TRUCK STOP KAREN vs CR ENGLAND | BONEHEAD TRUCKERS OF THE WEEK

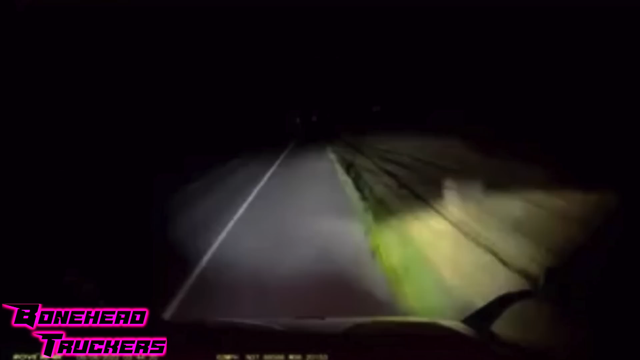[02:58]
Watch out. Old fella falling asleep on the two-lane highway. Oh, C.R. England's coming. You're not going to like it. Watch this.